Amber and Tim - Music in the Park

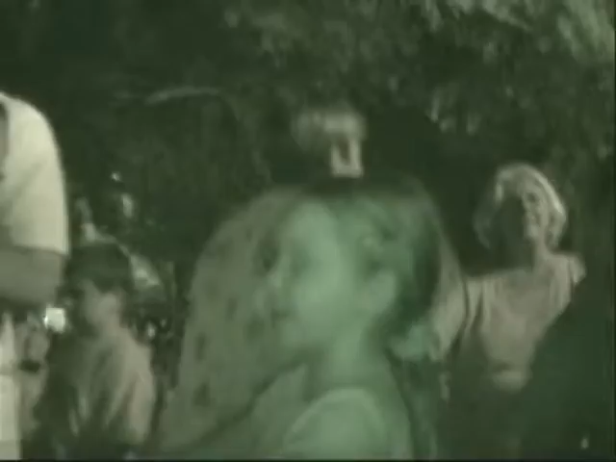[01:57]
But when it got dark, these Southerners really cut loose, and it was contagious, let me tell you.